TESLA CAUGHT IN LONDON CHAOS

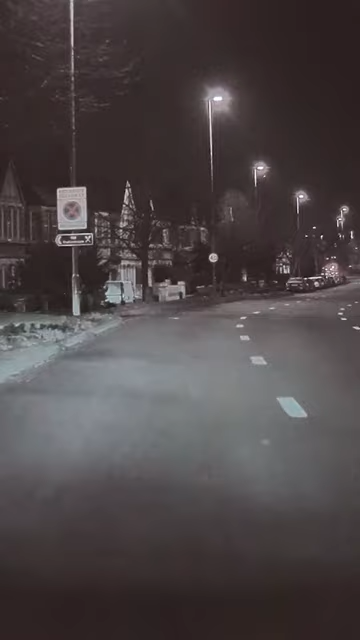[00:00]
Jags was driving his Model S in London, England late one night. Up ahead he noticed a construction vehicle with flashing lights in his lane, so he slowed down a bit to see what was going on. The driver of the black car behind him got impatient and probably hadn't seen the construction truck around the blind corner, so he started to overtake Jags in the middle lane. Jags activated his turn signal to indicate that he also needed to change lanes, so the black car merged into the fast lane. Unfortunately, the driver didn't check for traffic, or else he would have noticed the car speeding up that lane.